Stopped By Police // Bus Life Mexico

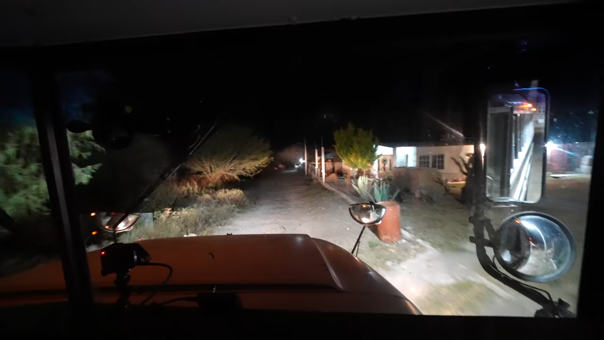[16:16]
What's that noise? It means the air tanks are lighting and they're breaking so much.
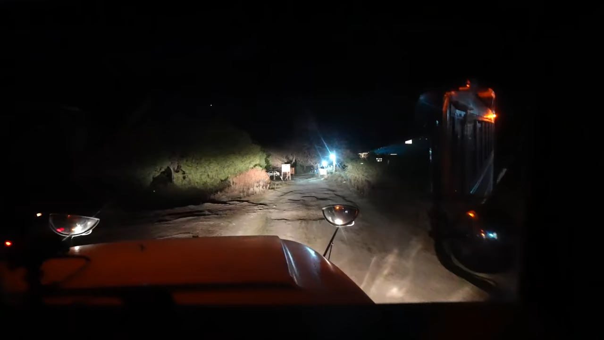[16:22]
Okay, that looks like it. Wow, this is gonna be bumpy getting in. All right, what's been going on? Okay, very eventful evening.